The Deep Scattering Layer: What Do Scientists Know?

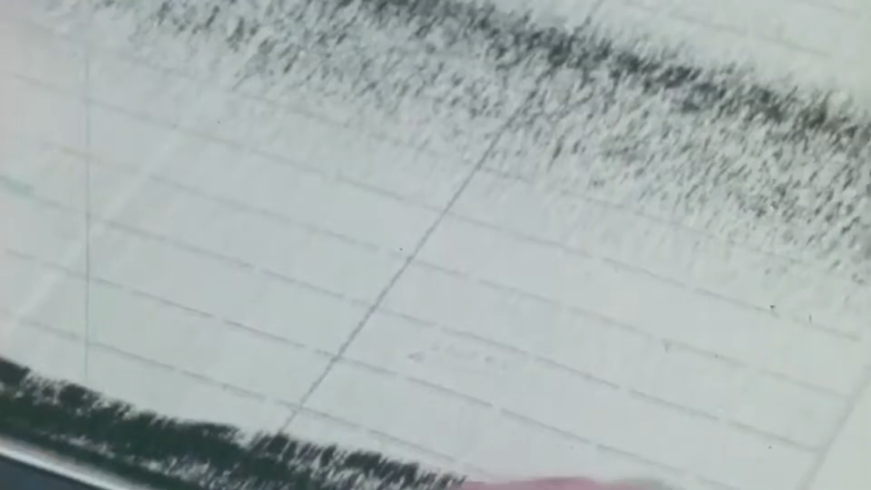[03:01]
When CF Earring and friends sent these sound pings, they received them back faster than expected.